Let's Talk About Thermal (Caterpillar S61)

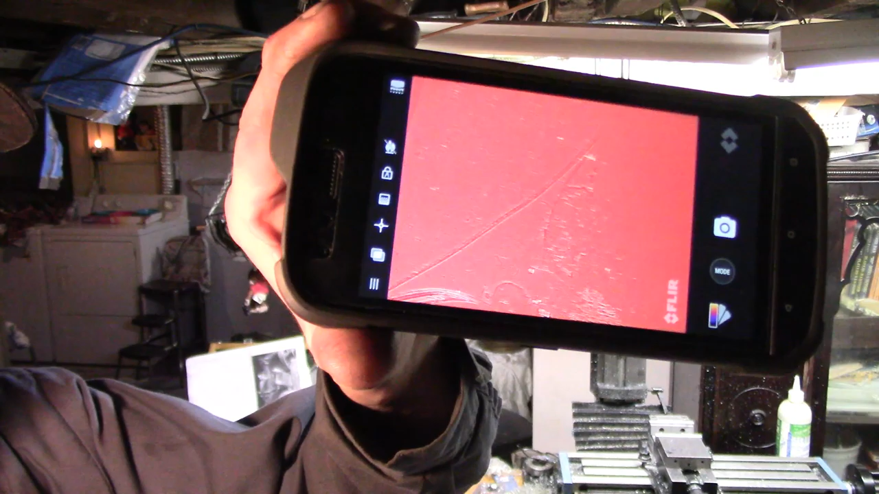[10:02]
is actually this is an upgraded thermal camera from the from the last model
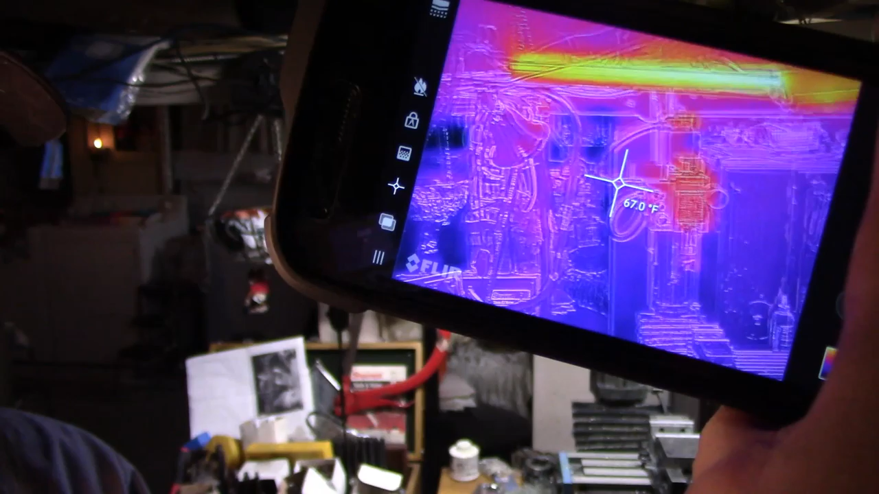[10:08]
On screen: spot 67.0°F
this thing is super clear and I I don't know
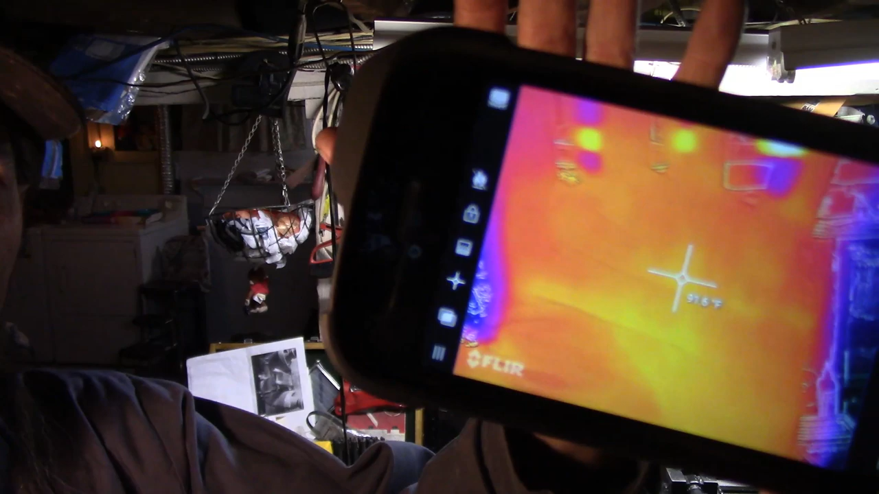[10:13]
how well I'm going to be able to pick up the on the on the screen here but the
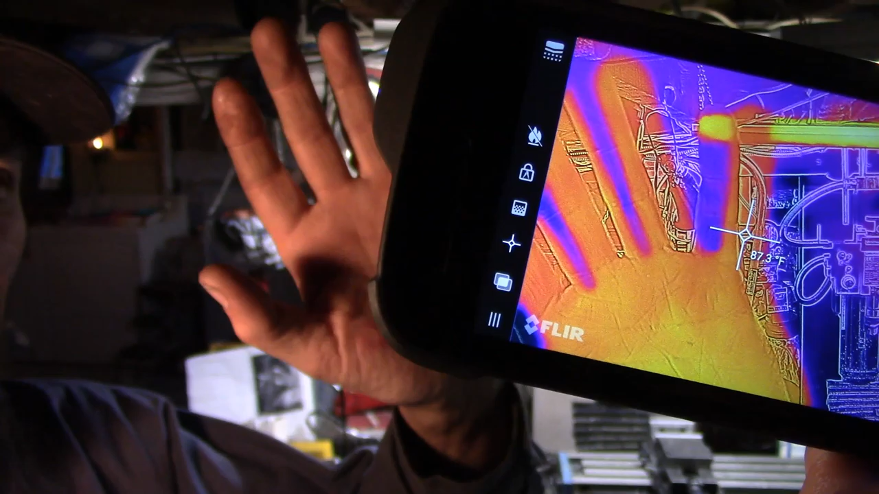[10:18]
the technology they use you guys a lot of you guys are a lot smarter than me with this kind